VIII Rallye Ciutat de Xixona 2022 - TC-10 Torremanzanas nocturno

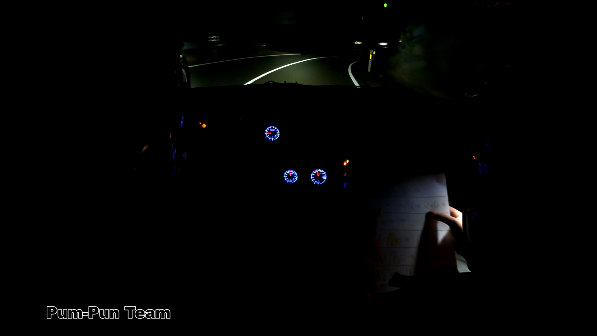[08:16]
Izquierda 5, muy larga, para derecha 6, muy corta, rasante por derecha, 50 Esta para derecha 6, muy corta, rasante por derecha, 50 Izquierda 6, muy corta, 150 fondo
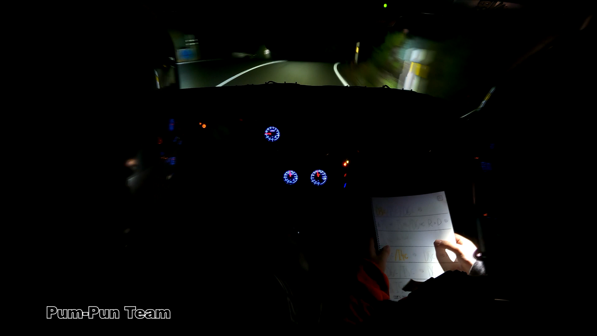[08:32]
Derecha 5, corta, para izquierda 4, corta, 15 Esta derecha para izquierda 4,
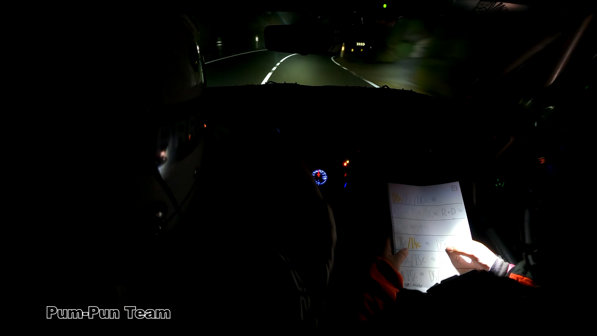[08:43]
corta Derecha 5, corta, 100 por resante Derecha 6, corta, para izquierda 5, corta Esta derecha 6, corta, para izquierda 5, corta, 25 Derecha 6, muy larga, por resante, 300 por resante